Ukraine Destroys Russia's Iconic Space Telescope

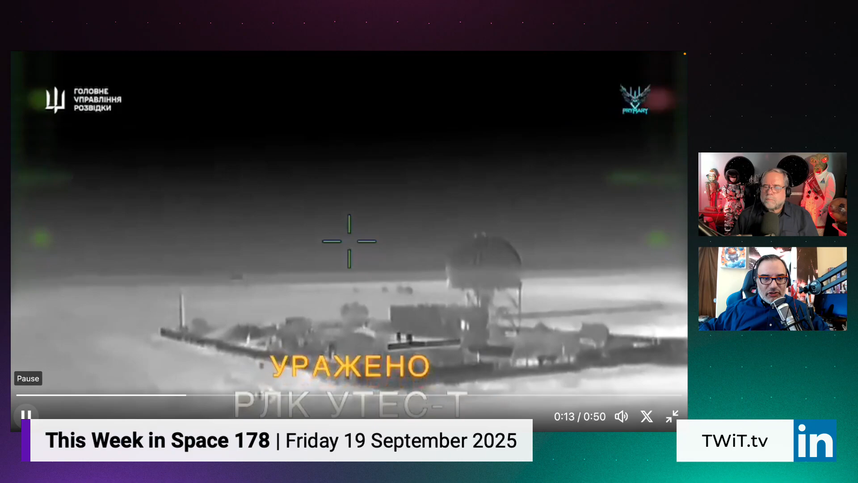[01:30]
It's a very large telescope, and to upgrade it for military communications. And so, you know, they decided it was too useful for Russia to let it standing, and I guess we got some video of them actually attacking it with drones.
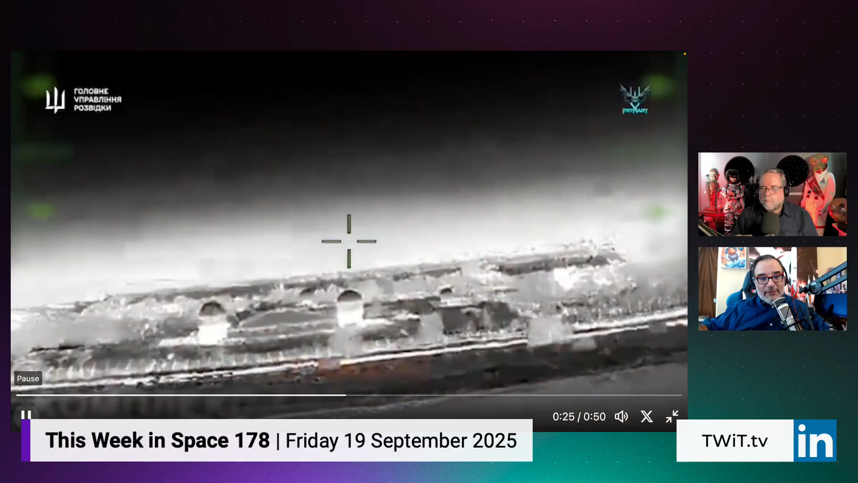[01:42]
Yeah, I hadn't seen this. This is pretty dramatic. I hadn't seen the video itself either.
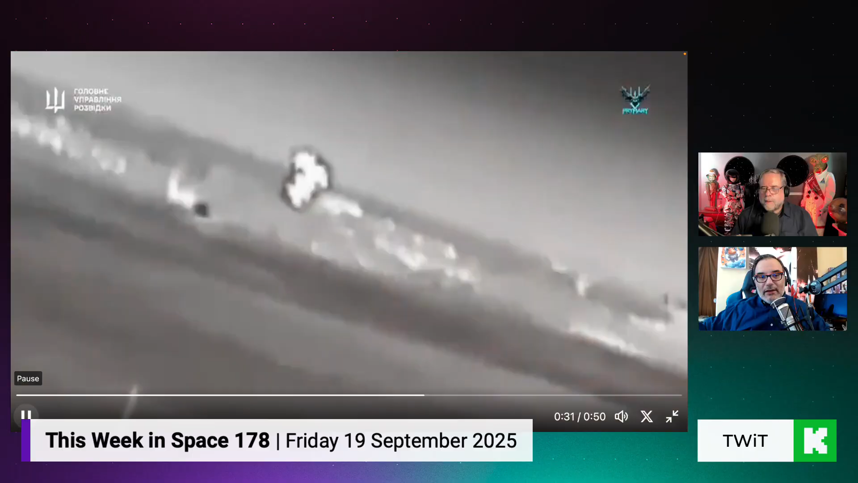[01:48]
I knew that they had done it, but they took out, it looks like, the whole facility there. Boy, drones have changed the way war does business, haven't they?